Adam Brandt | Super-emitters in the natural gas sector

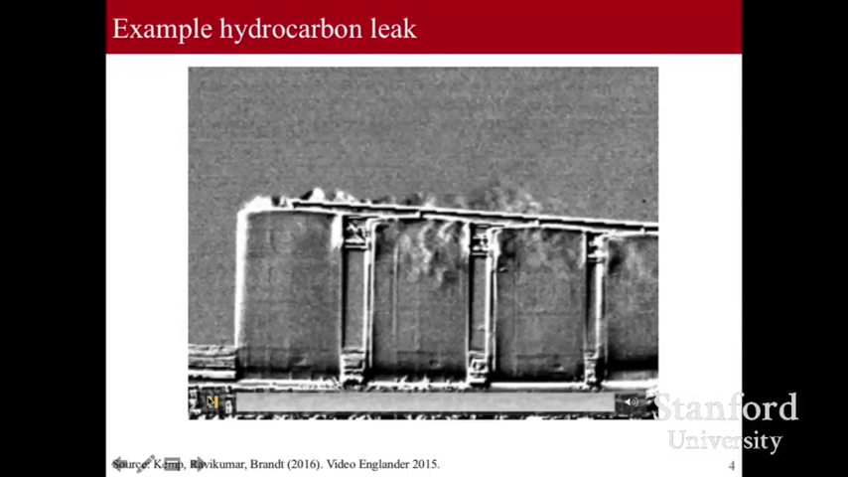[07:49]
some sort of pressure release vent or other failed device at the top of the tank.